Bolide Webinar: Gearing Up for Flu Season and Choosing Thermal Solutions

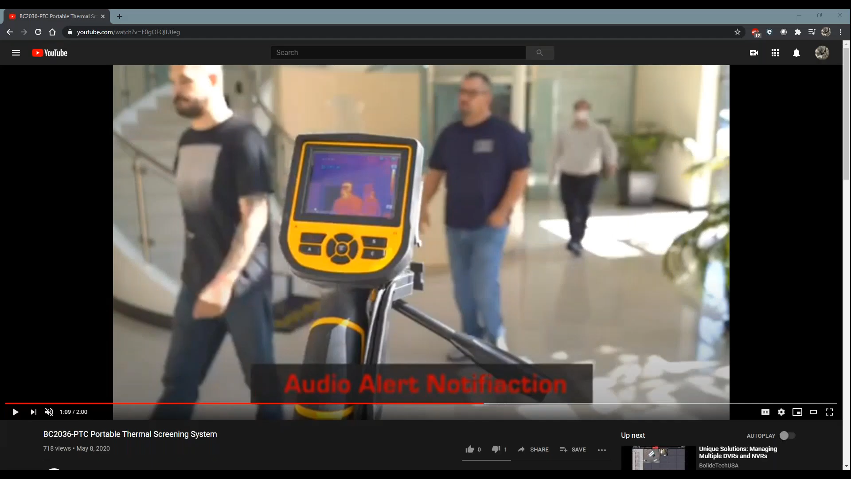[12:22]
Um, so here you got people walking in, uh, and as you can see the, on the screen on, of the, um, of the, uh, scanning device or scanning tool there, you, you see the individuals come through and, um, it gives you a temperature, um,
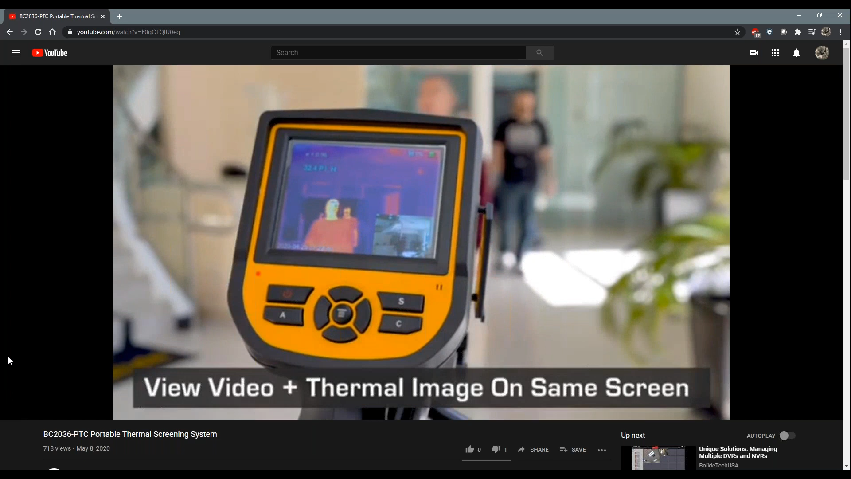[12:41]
for each of the individuals with them not having to stop and, and get scanned.
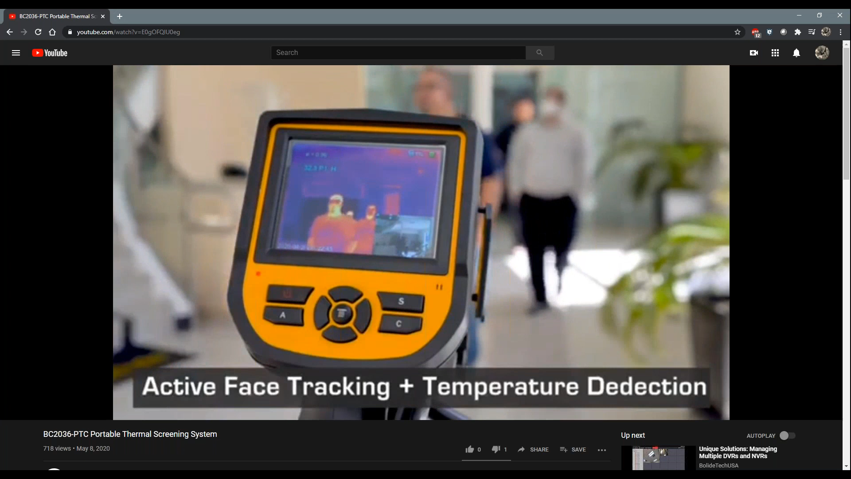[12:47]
It's kind of, it's kind of on the fly. You know, it takes the temperature as you're walking by.
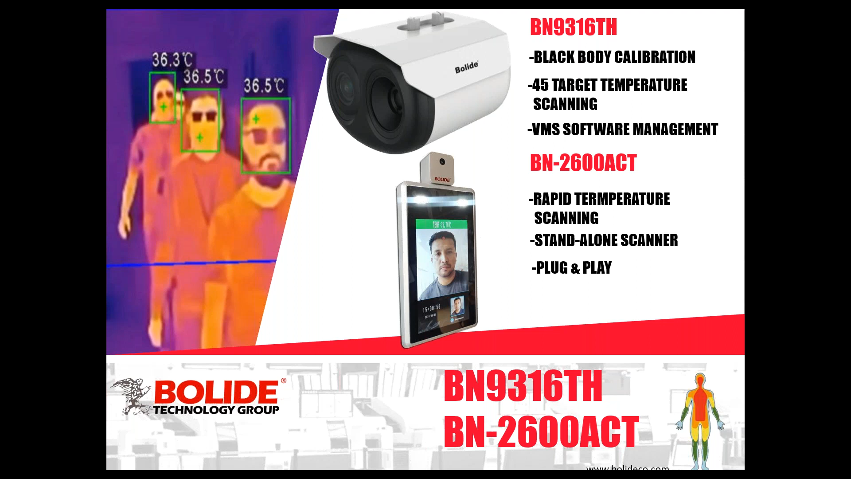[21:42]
So, uh, much like the, uh, the portable camera, um, this one does have the, uh, the calibration device that's going to keep it accurate, uh, um, all the time. So it's, it's very, very efficient. So, um, and don't, don't, uh, let other manufacturers fool you about not needing a black body. You need a black body. You need to keep it calibrated, especially, um, these types of cameras that do,